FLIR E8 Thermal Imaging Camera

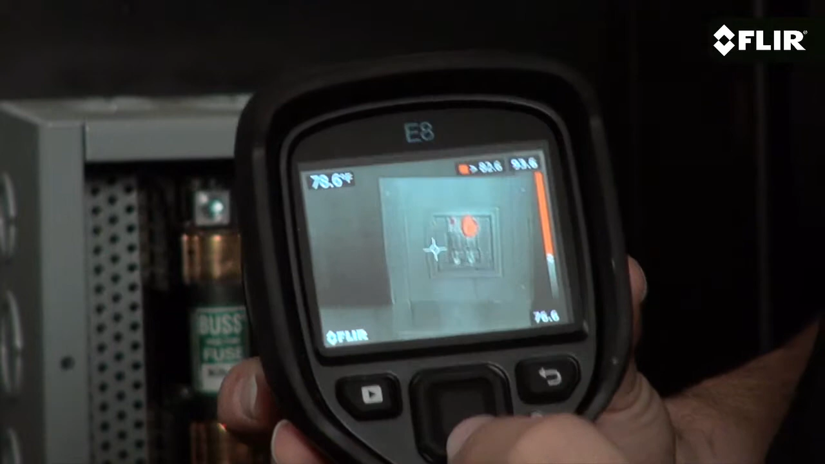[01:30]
The E8 can store a ton of images you can thumb through, bring up full screen,
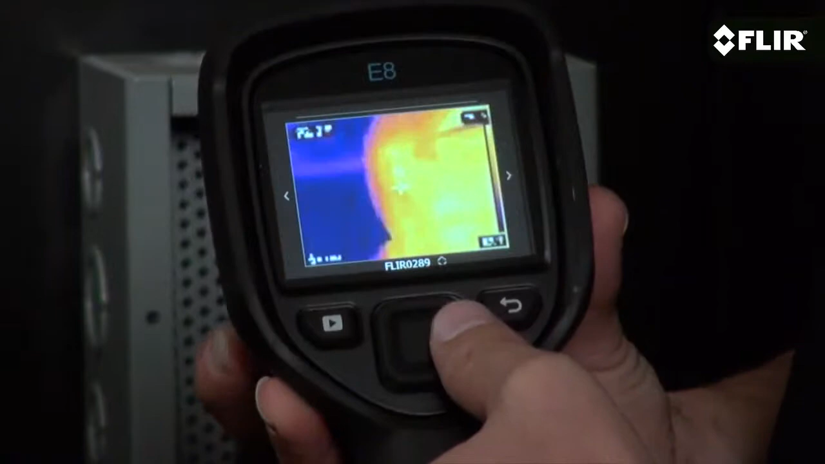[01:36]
and download later to your PC or Mac with the supplied FLIR Tools software.
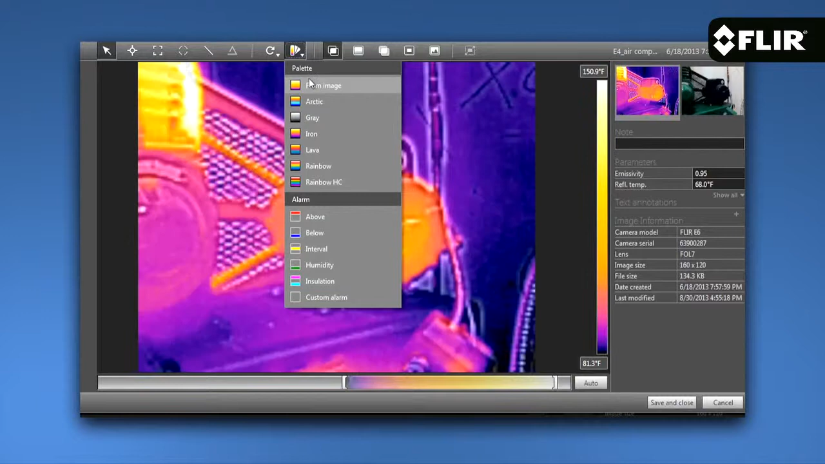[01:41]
FLIR Tools allows you to later analyze images further and build great-looking reports to share with your customers or clients.
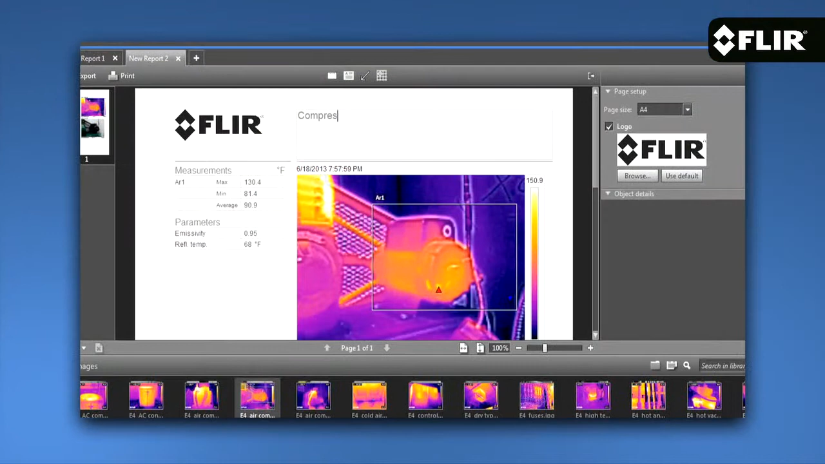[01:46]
On screen: max 130.4°F, min 81.4°F
Now if you like the superior image of the E8, you'll also want to consider the E60.
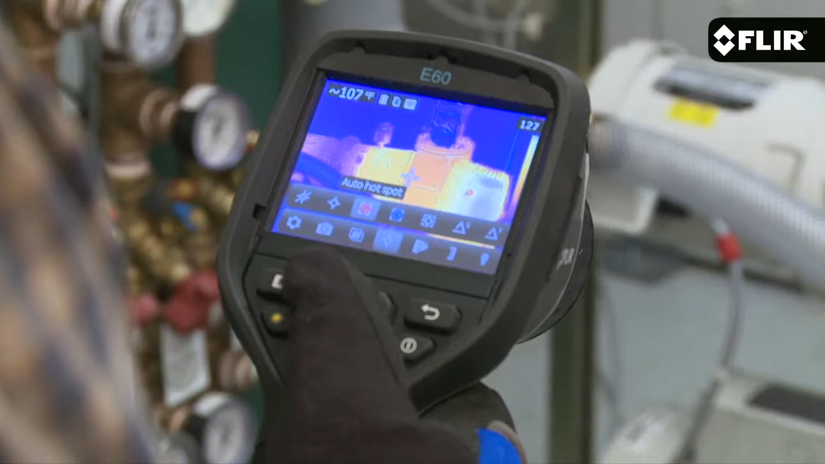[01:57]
It has the same pixel resolution, but with a whole different level of extremely useful communication and productivity features.
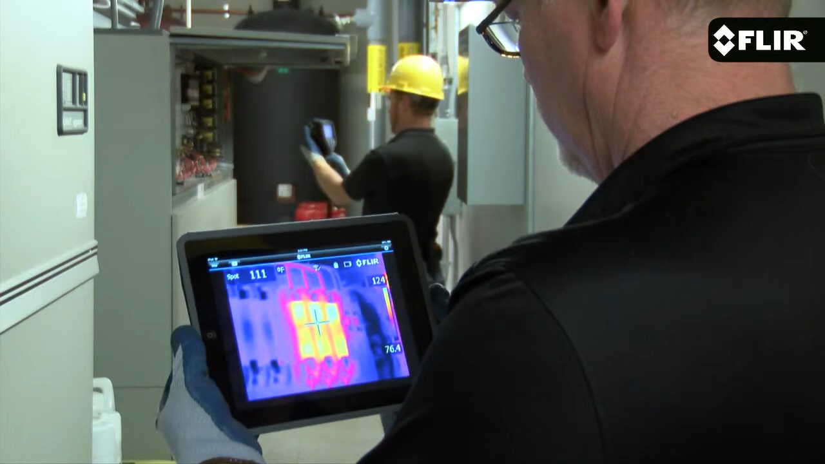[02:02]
It includes wireless connectivity to mobile devices and test and measurement meters, for example, interchangeable lenses, an onboard LED lamp, and laser pointer.